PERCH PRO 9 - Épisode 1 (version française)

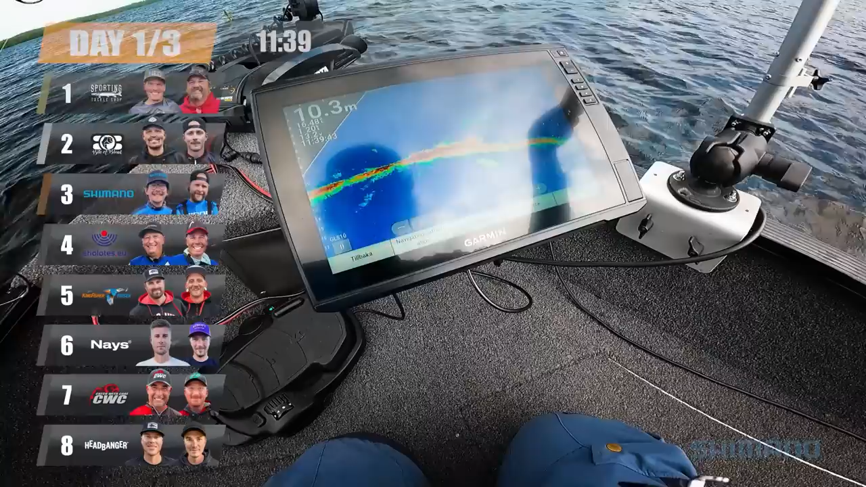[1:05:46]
On screen: depth 10.3 m
Something. Yeah. Maybe a pike. Yeah, maybe. But so it's too.
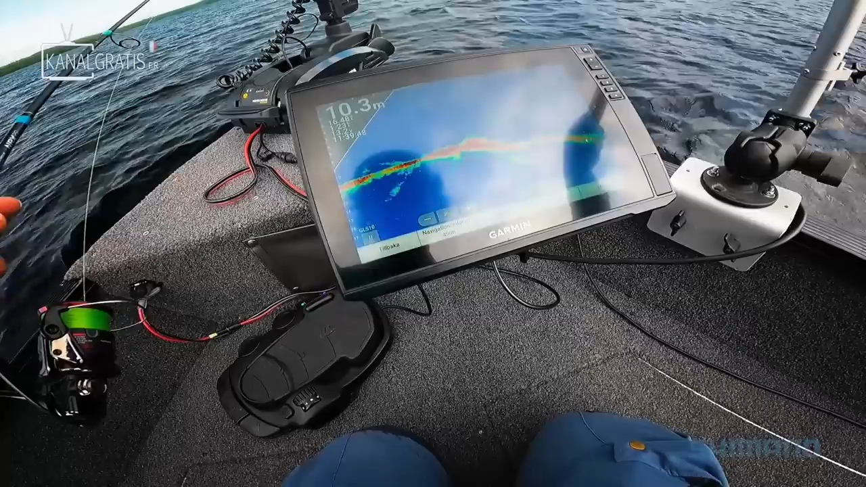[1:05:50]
On screen: depth 10.3 m
The three was much more down, but we can try it, I think.
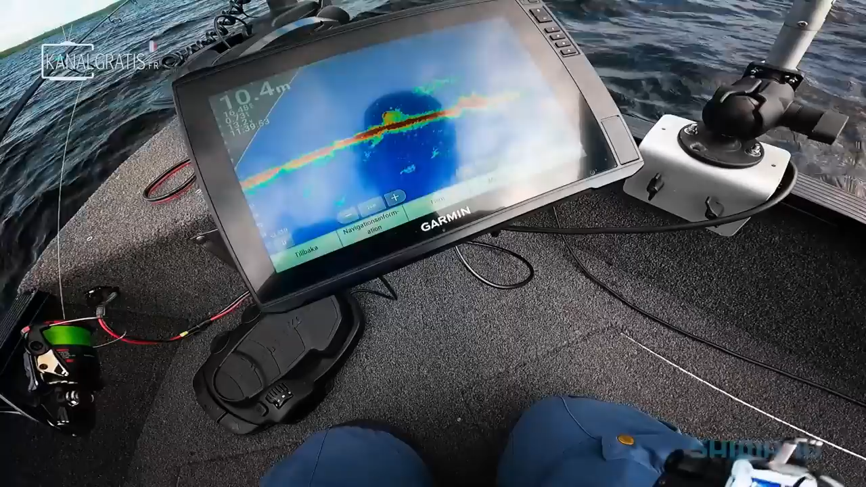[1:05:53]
On screen: depth 10.4 m
This. This is bait fish. Bait fish. Yeah. So we can try it all around. Yeah, we anchor here. Yeah. Make some casts. Yeah.